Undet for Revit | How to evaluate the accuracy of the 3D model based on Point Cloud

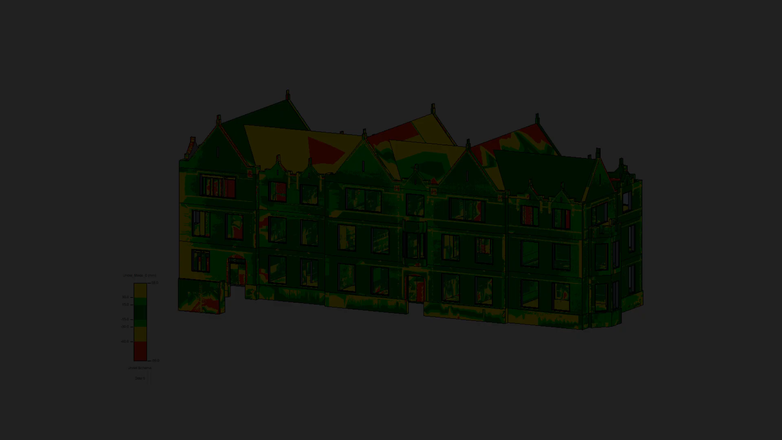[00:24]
To review analysis in other pc you will need to have installed undet for Revit plugin,
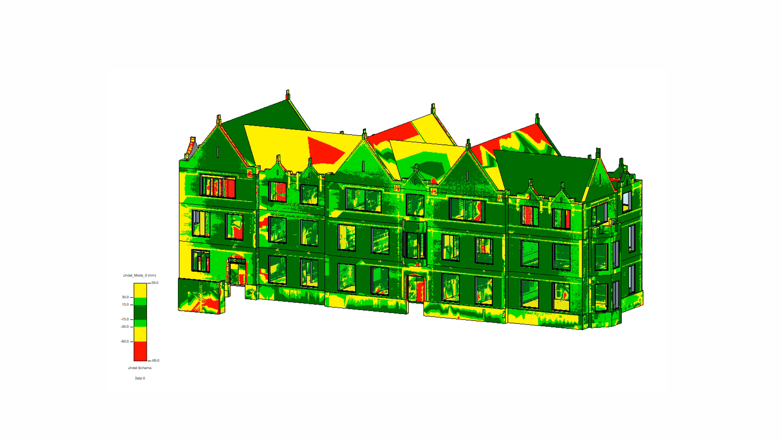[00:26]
but plugin can be without an activated license.
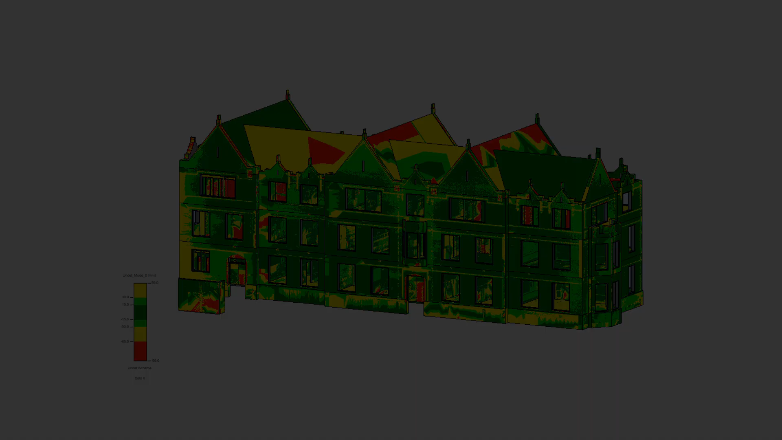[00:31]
To start surface analysis go to undet tab, press add slice option and load your undet project.
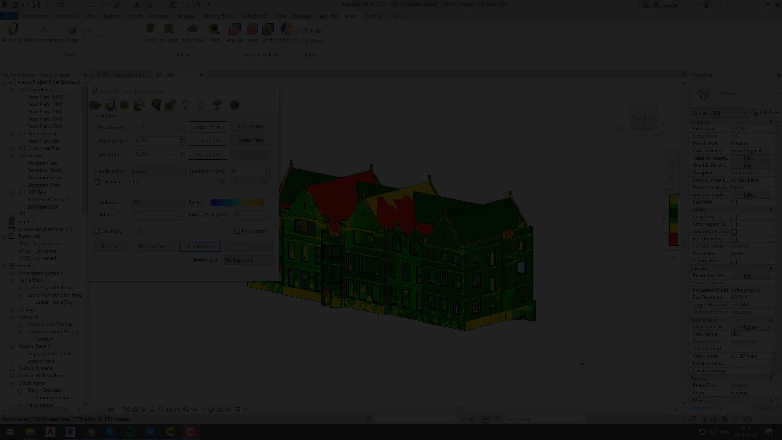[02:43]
As you can see our analysis was created and you can clearly see where mistakes were made while creating 3D model,
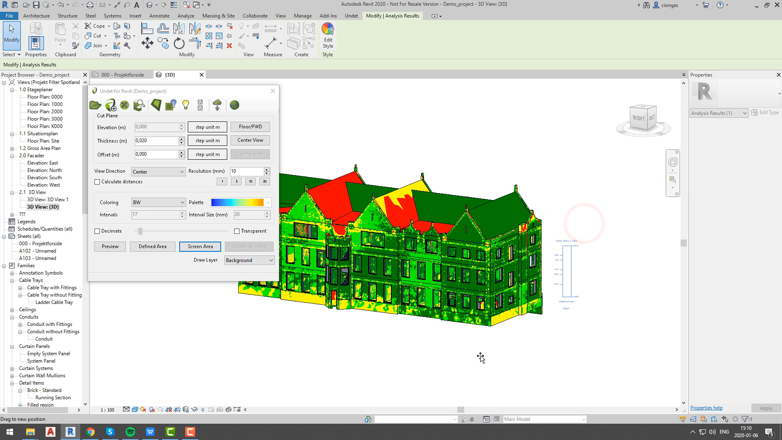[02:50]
comparing to point cloud data. This scheme represents deformations that undet specialists are using while working on projects.
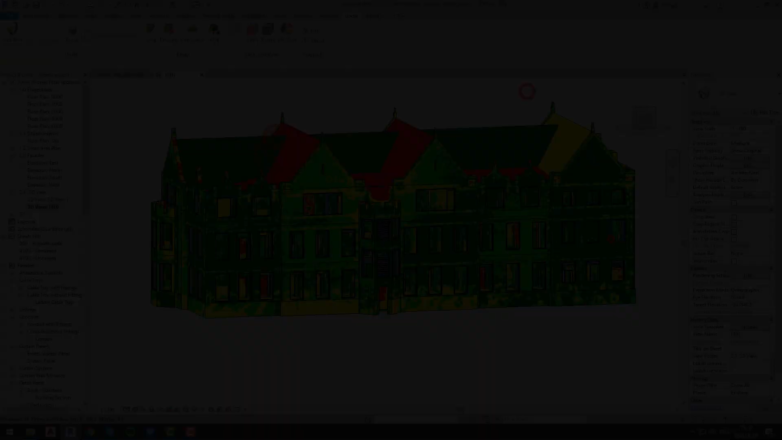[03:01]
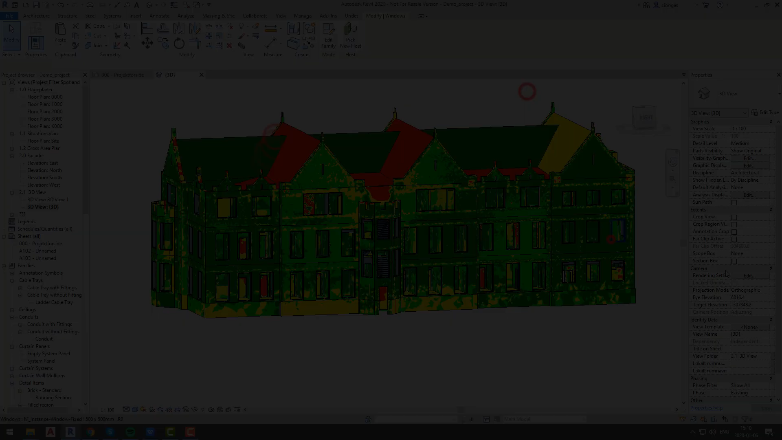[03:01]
Analysis display style can be changed at any time by opening analysis display
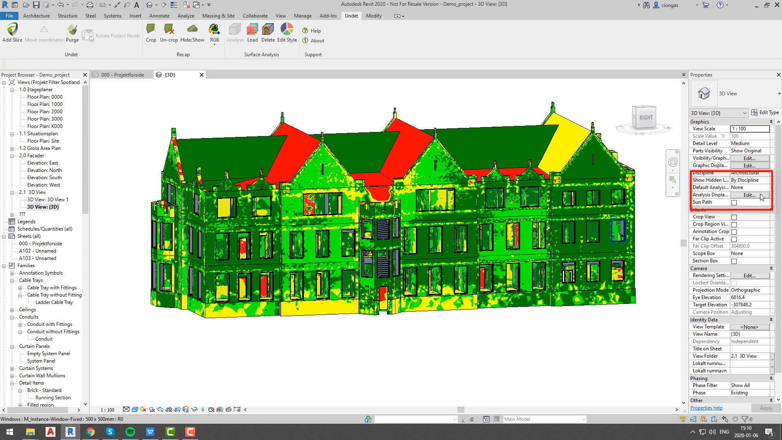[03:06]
settings from properties tab and changing it and selecting any of existing style or creating your own scheme,
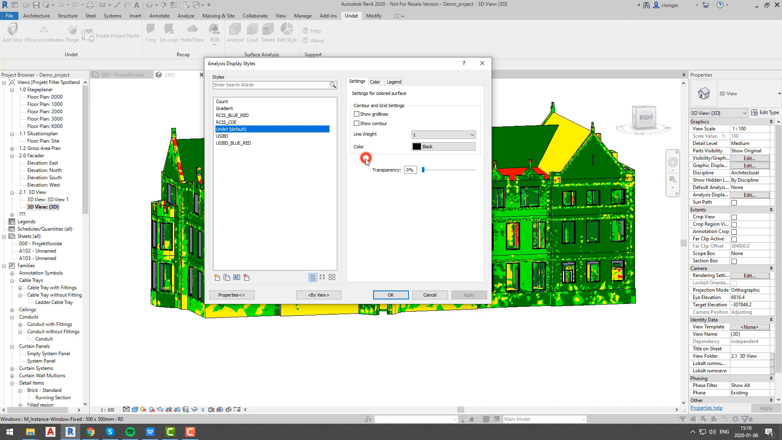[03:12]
but at this time I will just choose few standardized schemes such as USIBD and RCIS.
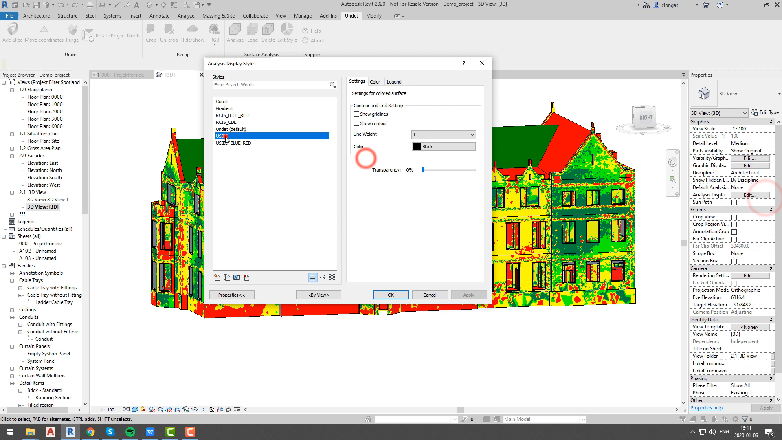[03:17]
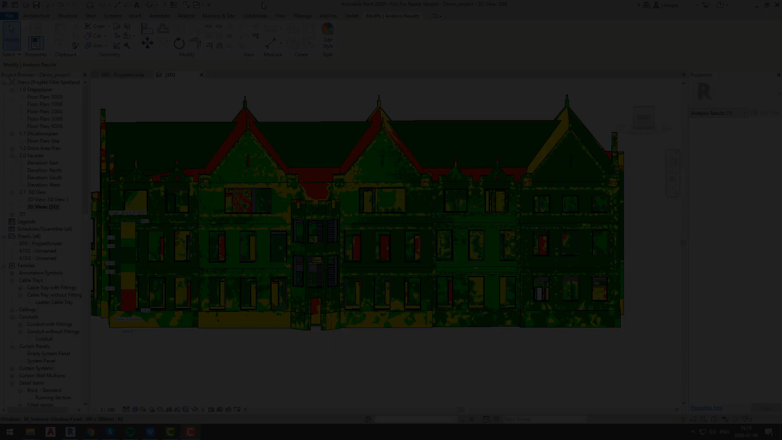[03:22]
You can delete surface analysis at any time. At this point we have our analysis in our project in two ways. First is calculated analysis and second is loaded analysis. To delete calculated analysis select delete option from surface analysis tab. This option will delete whole information from project file and this step cannot be undone.
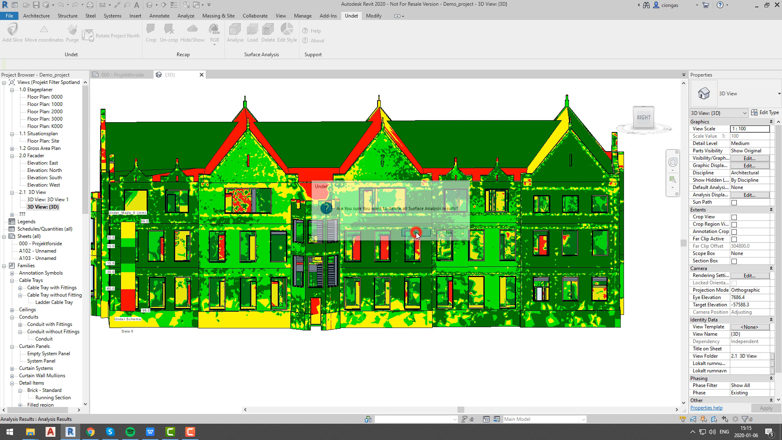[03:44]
After you delete that surface analysis you will still see loaded analysis it will stay in your project until you will close it, but it cannot be saved to your file.